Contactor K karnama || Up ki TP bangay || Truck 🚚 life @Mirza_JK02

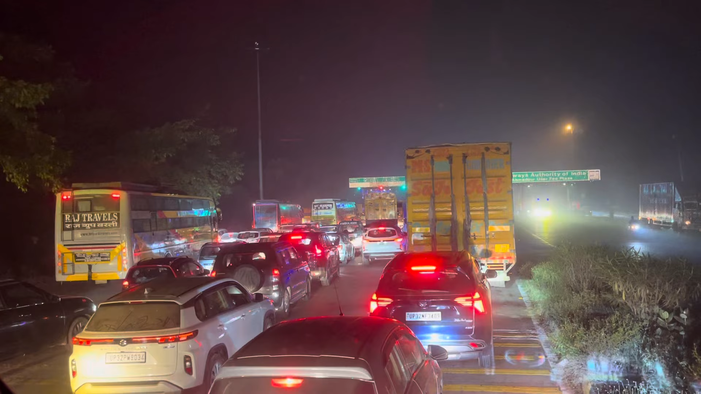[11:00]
बाई कितना जाम लगा टोल पे ना बारा बंकी वाला जो टोल है आज इन दोनों टोलों पे ना जाम बहुत दिखा तो भाई अभी भाई बुराना यार अपना मिला था इमरान ए बहुत टाइम से कितना टाइम गर मेरा